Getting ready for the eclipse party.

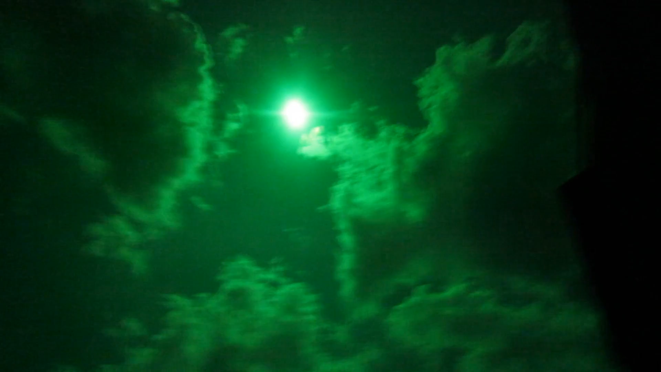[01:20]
Right there. That's a lot better. It's a lot darker. You can look right at it.
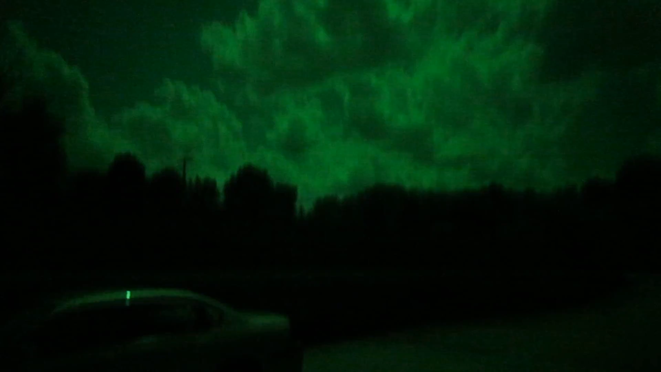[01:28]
This is, uh, can you see out in the yard?